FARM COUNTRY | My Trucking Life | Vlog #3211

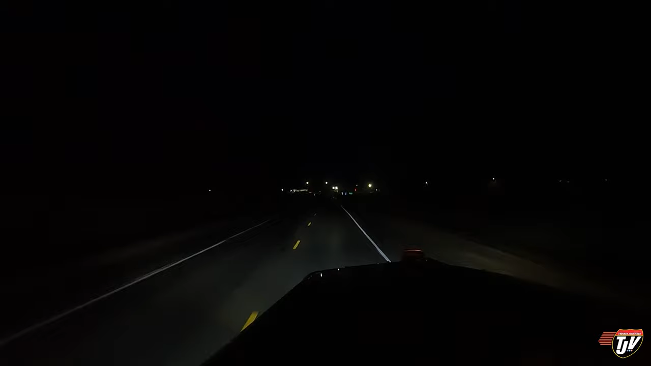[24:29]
What town is this that we're coming up to here? This is Drake, North Dakota. It's been about an hour and a half already, so my food is going to be good and hot. I'm going to pull in here and have supper. I think there's a truck stop coming up here on the right. That's right, yes. I remember this truck stop. I haven't been here in years. Last time I was here, they had a 50 cent cup of coffee. It wasn't like phenomenal to the moon coffee, but it was good coffee and 50 cents.
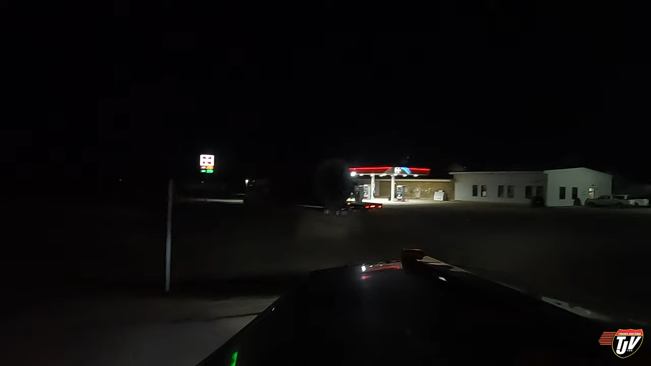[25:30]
Okay, so there's two trucks parked there already. I'm going to block that whole area off.